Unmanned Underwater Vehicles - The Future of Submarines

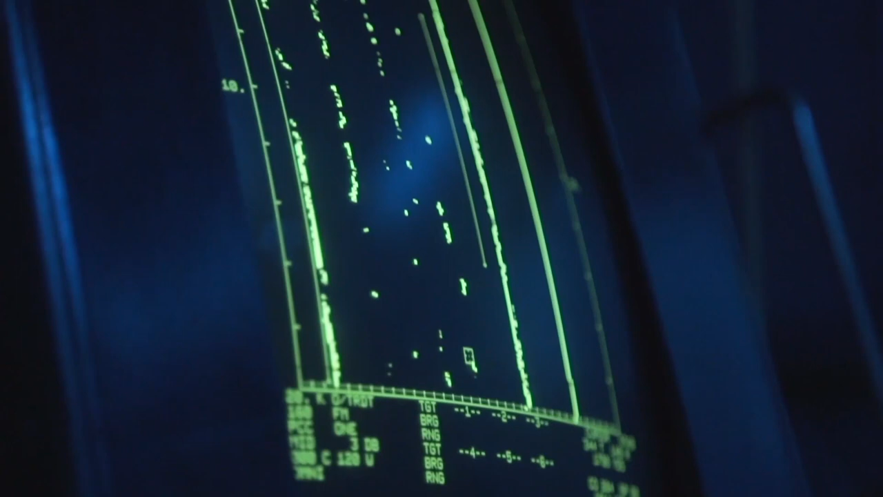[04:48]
around and gives away your position high frequency sonar does not propagate very far making
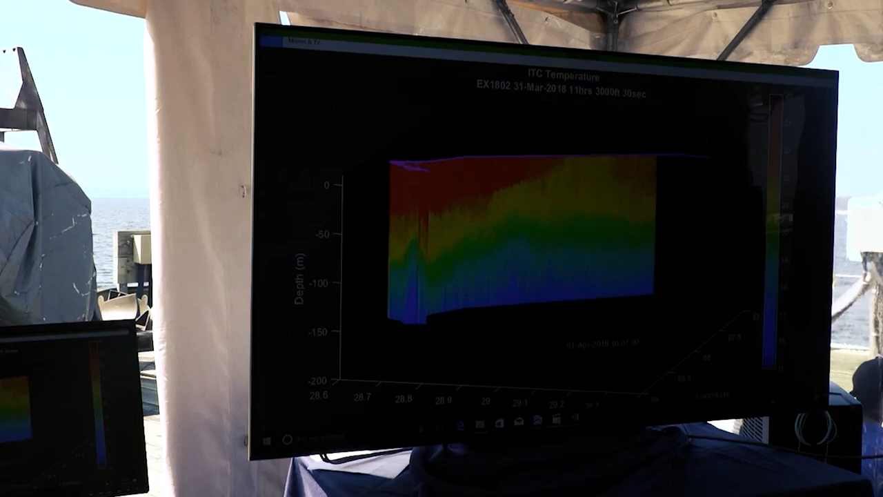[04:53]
extremely useful for mapping surrounding areas such as the ocean floor undersea objects
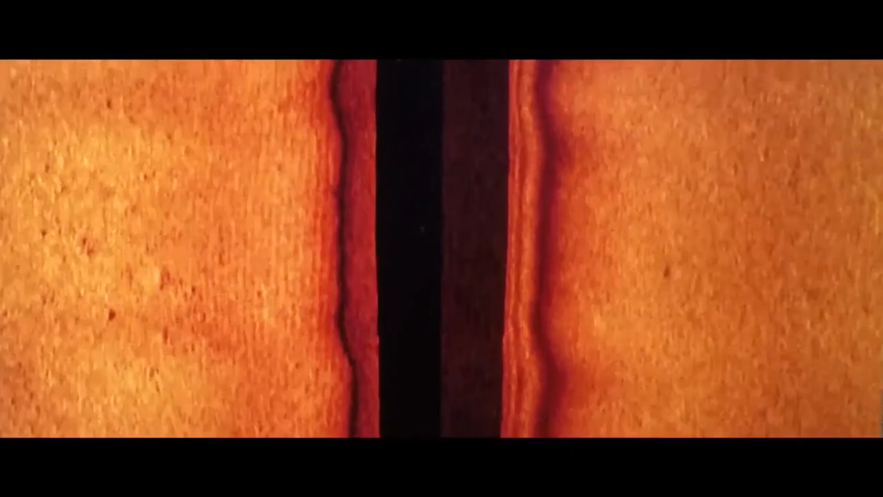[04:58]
ice canopies
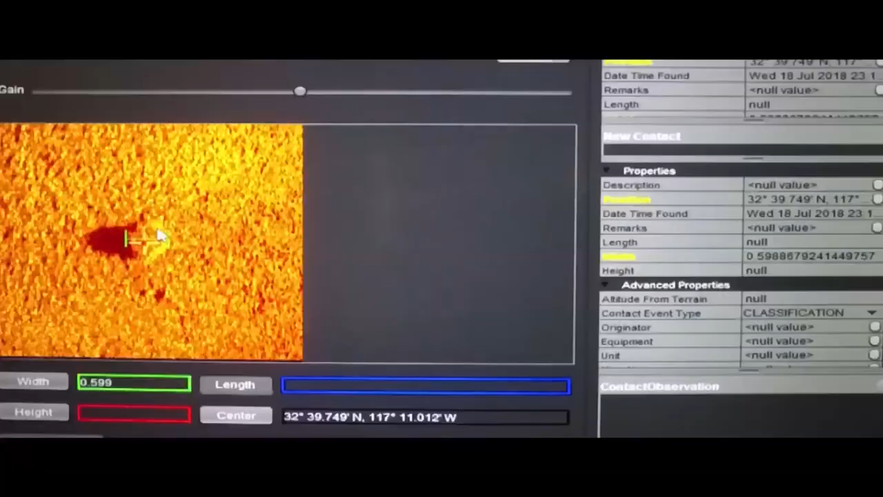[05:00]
and even sea mines all while remaining undetected this can be incredibly